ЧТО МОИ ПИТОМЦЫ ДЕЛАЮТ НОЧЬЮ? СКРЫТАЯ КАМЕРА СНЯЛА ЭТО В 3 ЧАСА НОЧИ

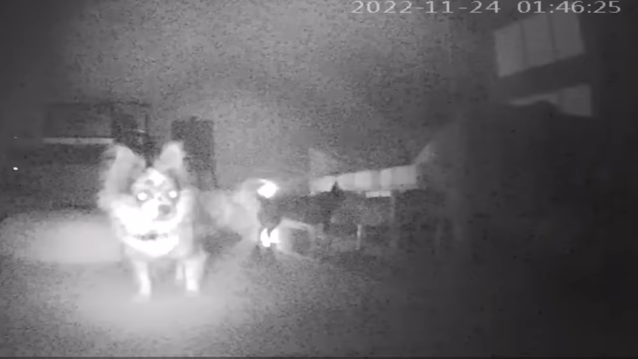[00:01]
4 скрытые камеры. Стояла, не двигаясь, вглядываясь в темноту.
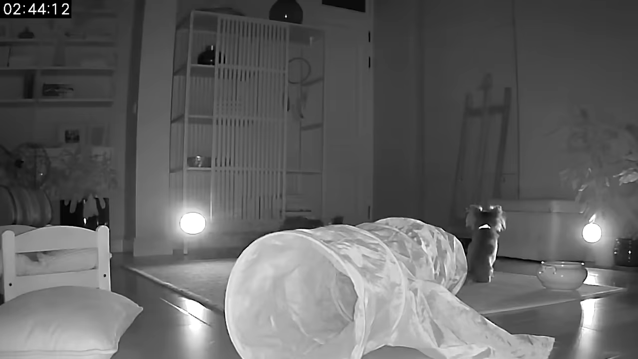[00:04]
Собаки начинают лаять.
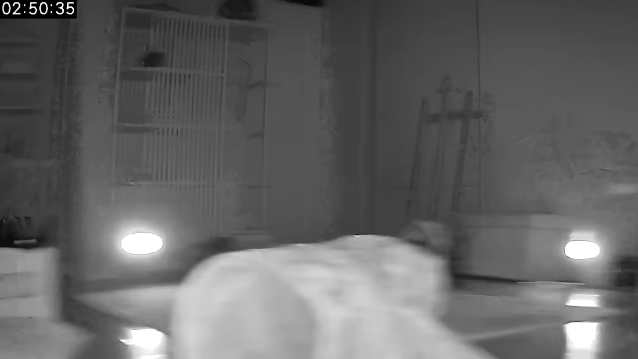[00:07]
И она залазит под шкаф, как будто она чего-то испугалась. Моргает свет.
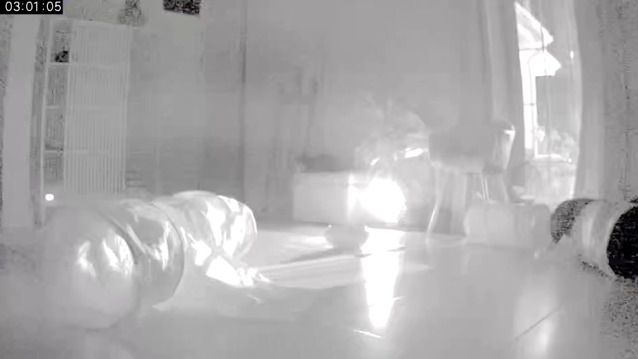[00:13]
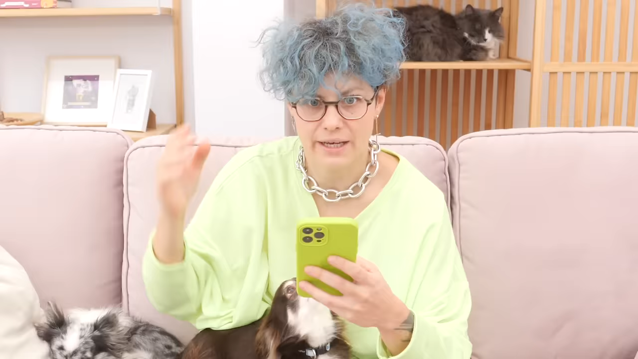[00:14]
Это реально происходит на скрытой камере в 3 часа ночи.
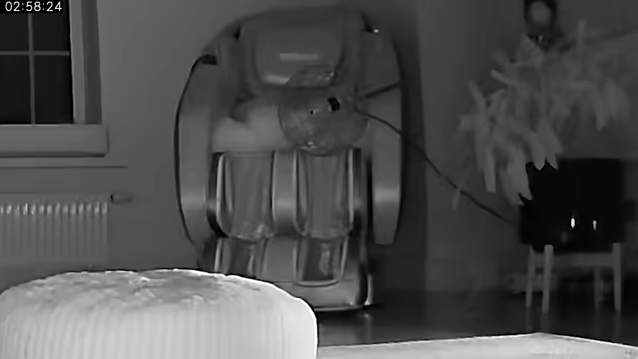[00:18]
Запись той камеры, которая была направлена на диван,
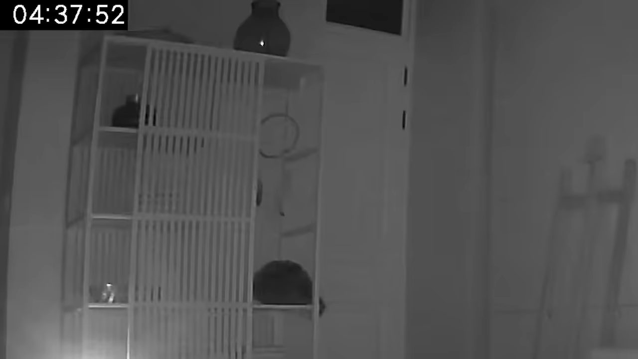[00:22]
в окне над дверью свет мигает очень странно. Как будто какой-то просто невидимый человек.
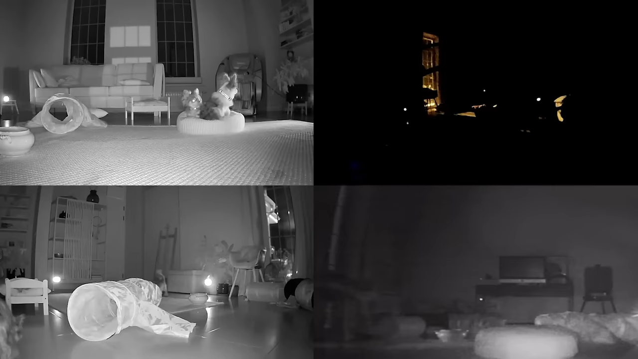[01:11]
И все они китайские, и не все они хорошо снимают ночью. Но это обнаружилось уже потом.
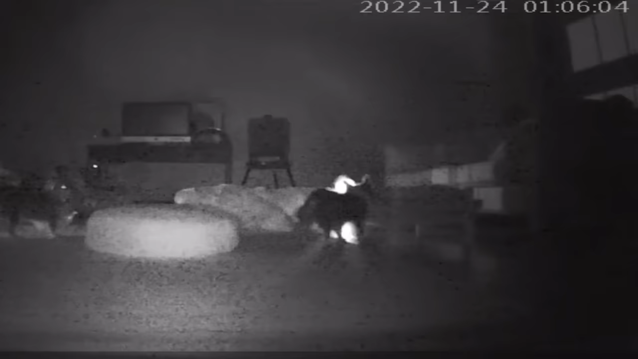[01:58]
Еще одна камера, которая у меня расположена была в другом месте, к сожалению, снимает некачественно. Ну то есть прям видно, какое качество съемки, оно очень странное, и на этой камере постоянно,
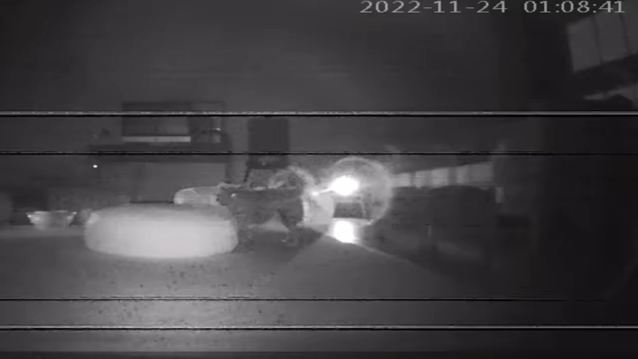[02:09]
как вы видите, происходят какие-то помехи. Количество материала, которое мне предстоит отсмотреть, это очень много.
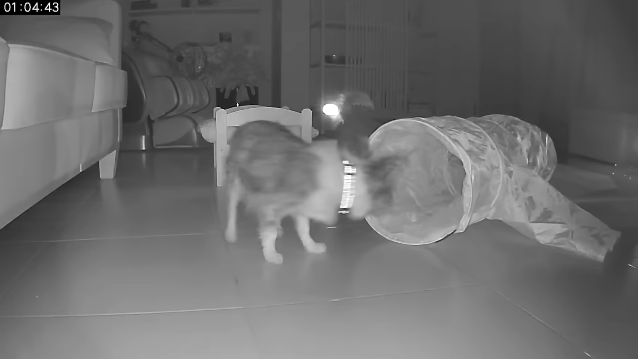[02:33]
но в это время никто, ни киса, ни собаки, по-моему, спать не хотели.
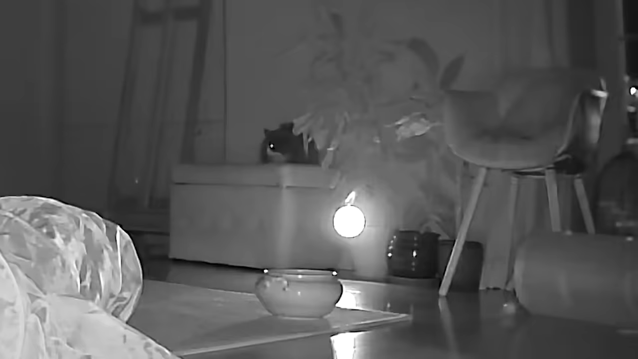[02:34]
Два момента, которые меня удивили в ночной съемке, у всех светятся глаза, и у собак,
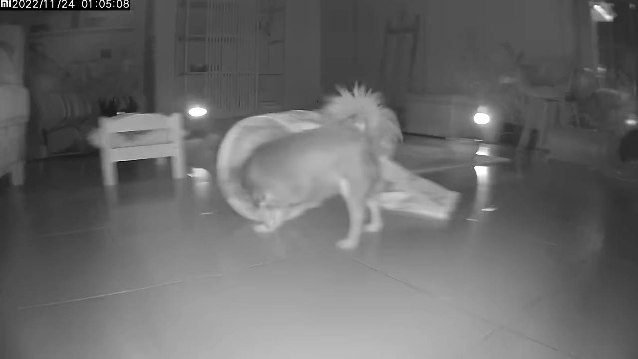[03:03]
Ну и мы видим, что, конечно же, в час ночи никто не спит. Обратите внимание, что Юмия с Софи очень к стулу относятся неравнодушно. Дело в том, что я для интереса положила на стул мисочку с кормом,
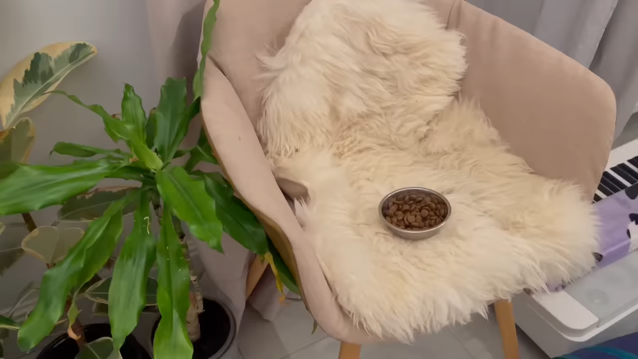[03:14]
чтобы проверить, будут ли они как-то на нее реагировать, учитывая, что они покормленные и сытые.
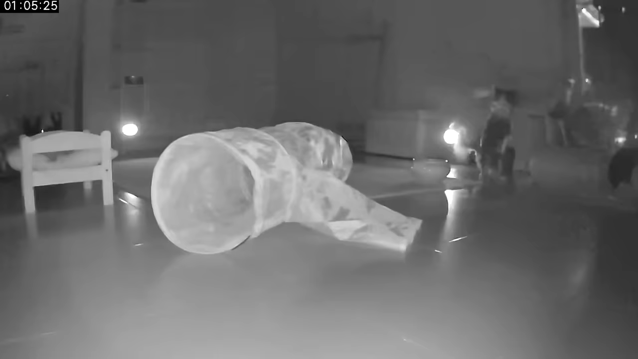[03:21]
И захочет ли кто-то этот корм достать в итоге и съесть. Также некоторые камеры у меня статичные, то есть они не двигаются, а некоторые камеры, они следящие, то есть они на движение реагируют и поворачиваются иногда. Но не всегда нормально поворачиваются за движением.
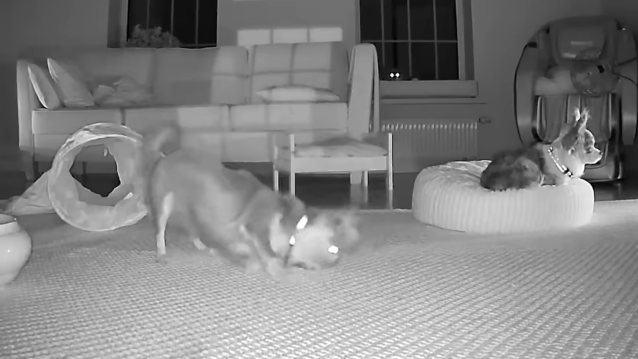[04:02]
Софи скромно сидит в лежанке, а у Юмичу демонический припадок. Она кувыркается на полу, как будто в нее кто-то вселился. На самом деле она ползает и трется об ковер, чтобы оставить свой запах. Это такой способ отметки своей территории, типа тут все вокруг мое, а не ваше. Затем Софи с Юми заинтересовались кроваткой и что-то там роются. Потом Юмичу запрыгивает на диван и смотрит в окно. Кого она там в окне в полвторого ночи увидела, я не знаю. Но она достаточно долго наблюдает за чем-то,
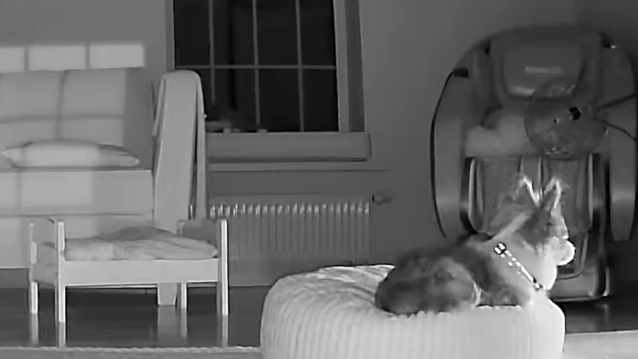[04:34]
а в это время киса Алиса на соседнем подоконнике смотрит за ней. Софи продолжает медитировать в лежанке. Но никто так и не спит.
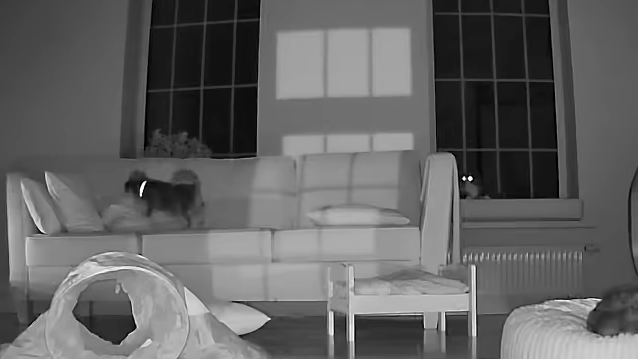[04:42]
Юмичу спрыгивает на диван, как-то дергана по нему, бегает, обнюхивает, чешется. Это знаете, как кто-то зевнул и ты тоже зевнул, после нее сразу чешется Софи.
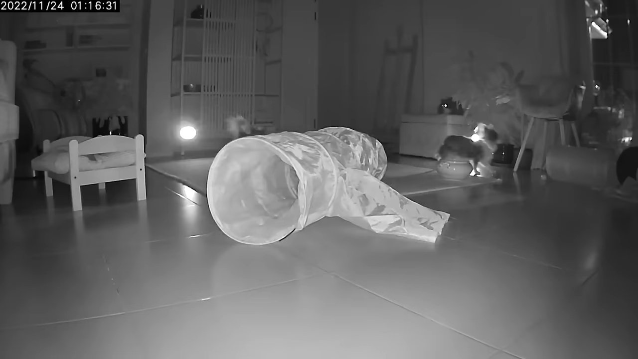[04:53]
Потом Юмичу заинтересовалась шкафом, а Софи опять обратила внимание на стул, на котором еда. Но никак ей по высоте просто не удается оттуда корм достать. Юмичу снова залетает на диван и смотрит теперь в другое окно, как маленький волчок она бегает по дивану. Неугомонная опять спрыгивает,
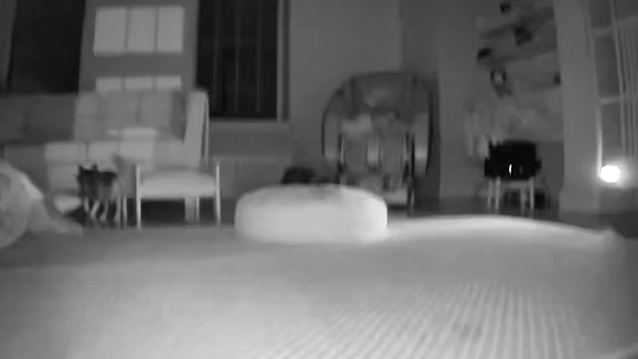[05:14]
потом она опять запрыгивает на диван и начинает снова смотреть в то самое окно, не зная уж, что она там такое увидела. Потом Юмичу решает попить водички. Киса Алиса продолжает за ними наблюдать. Софи совершает еще одну неудачную попытку достать корм, пока никто не видит, кроме киса Алисы. Час двадцать ночи Софи решает, что, наверное, ей надо залезть в шкаф.
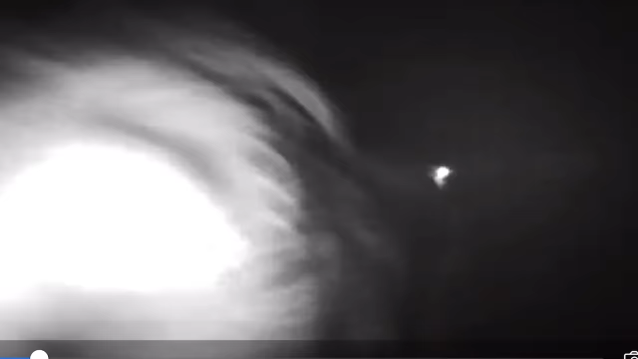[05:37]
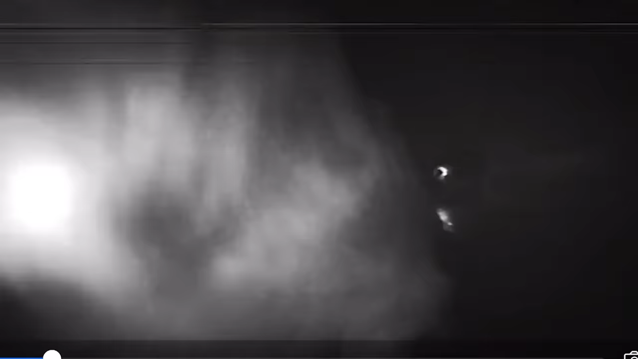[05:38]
Вот именно, почему бы и нет. Она залазит на нижнюю полку шкафа, и я не знаю, что она там делает, что она там решила поискать. Затем София, видимо, надоедает сидеть в шкафу, она из него вылазит, а потом она снова туда залазит. При мне собаки такие вещи вытворять не будут, поэтому очень интересно наблюдать. Юмичу, как маленький спецназовец, проверается по узкой спинке дивана от одного окна к другому и снова туда смотрит. Что она там заметила, я не понимаю.